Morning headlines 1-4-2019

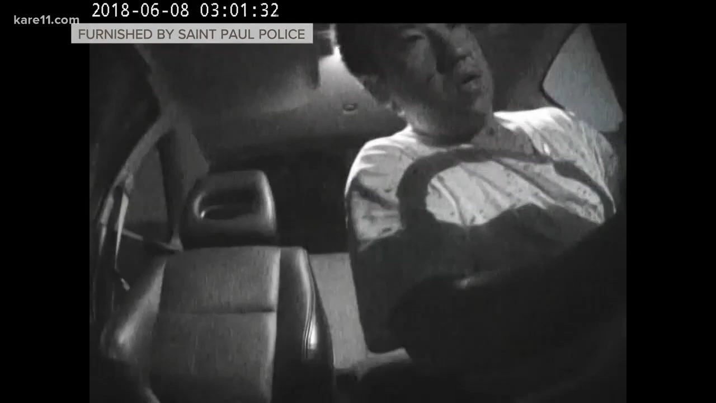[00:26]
New video this morning shows would be car thieves in St. Paul caught in the act. But instead of finding freedom on the open road, they were arrested by police.
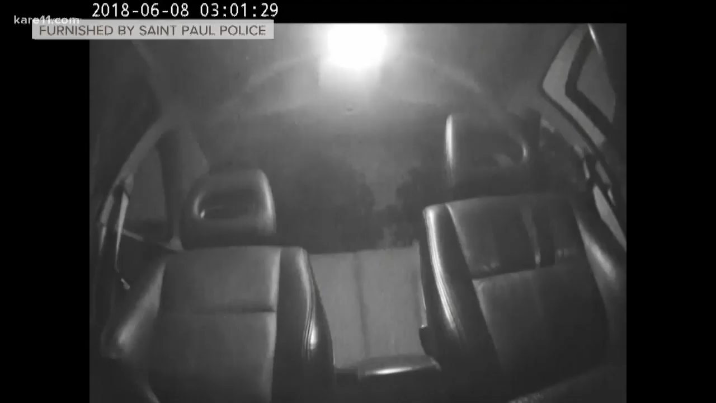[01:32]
So to fight this problem, St. Paul police is using bait cars to catch thieves like this guy. He was arrested in June for this theft and later convicted police parked cars around the city and they have cameras inside of them. They say this ongoing program is meant to get people to think twice about stealing a car and also in these types of thefts in general.